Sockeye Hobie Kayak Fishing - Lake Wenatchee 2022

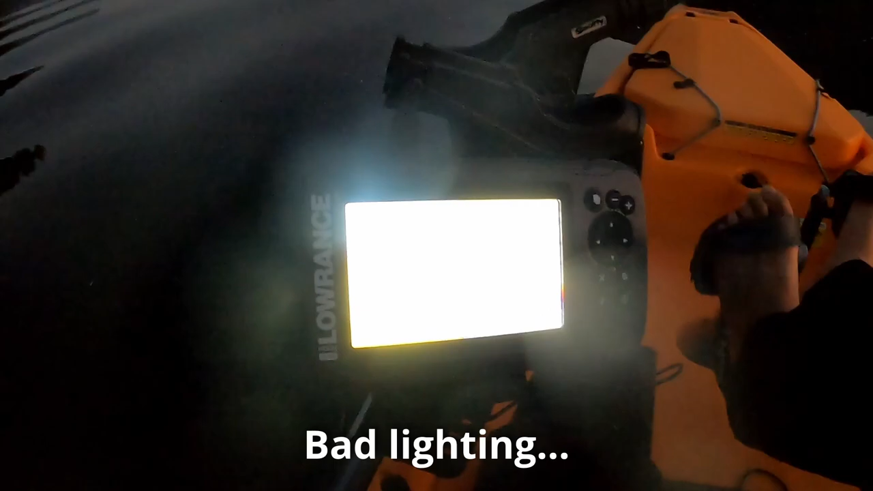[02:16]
Looking like a lot of stuff down at the 20-30 feet. All right so why don't we go ahead and get started.
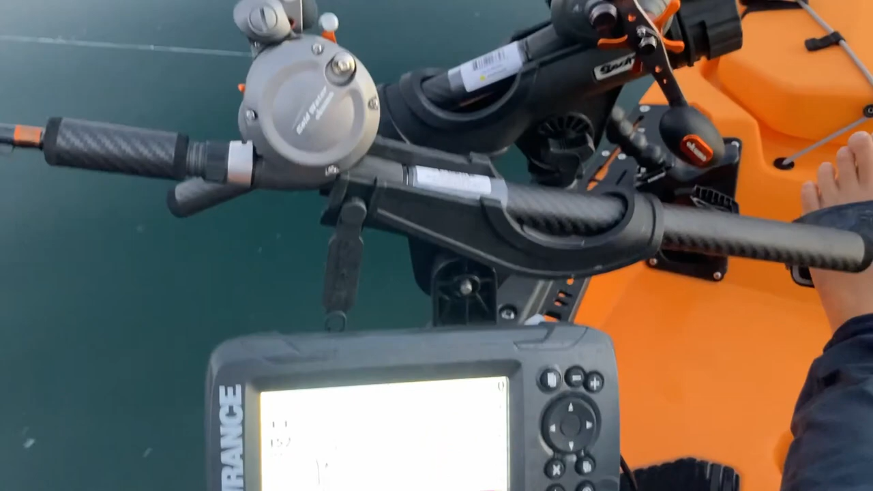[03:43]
I have one of the Hobie uh split three-way thing just mounted on to uh one of a Hobie rail.